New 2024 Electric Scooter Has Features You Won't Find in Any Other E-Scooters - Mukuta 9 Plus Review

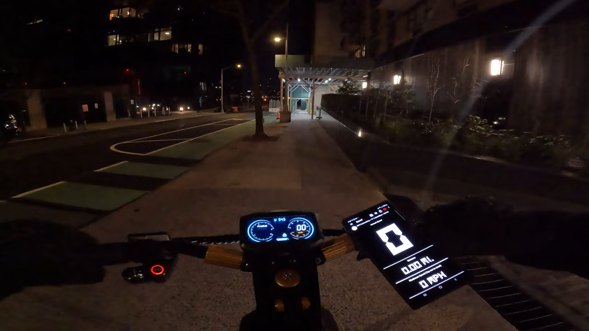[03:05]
We have now in park and we have eco, sport and race mode and this is dual engaged. Let's give it a try and see what it does. Nice acceleration. Oh this is cool.
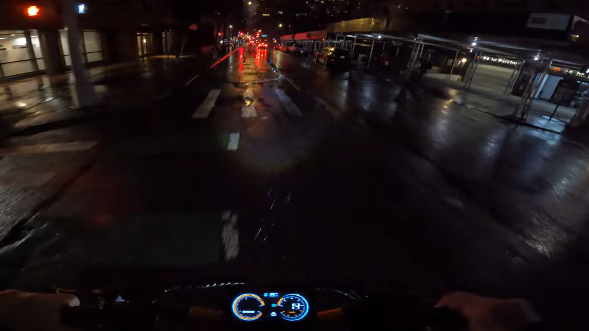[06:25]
Finish the range test and after that I'm gonna open the battery see if there's any water inside. And this scooter has a very cool way of removing the battery, how to unlock it. It's very interesting. I haven't seen this on any other electric scooters and it has also other features which I'll show you in a moment. Pretty dope. Now I'm wearing sneakers and the fenders are pretty well covering. There's no splash coming onto me so that's pretty good.
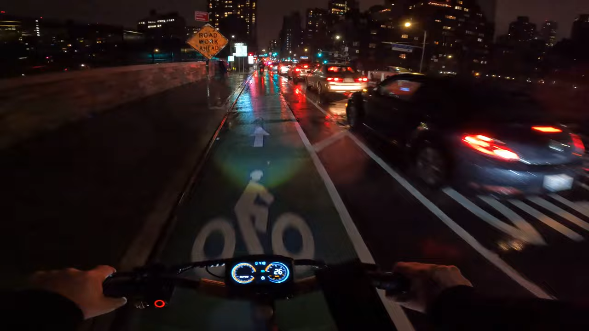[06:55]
And the battery is flashing only one line and it's almost dead so I'll probably have maybe half a mile maybe one mile left in the range. Even though the power is dropping now I can feel it's not as fast as it used to be. But it's still 27 almost like 17-18 miles an hour. Almost 20. It still picks up speed nicely. And I think this is going to conclude our range test.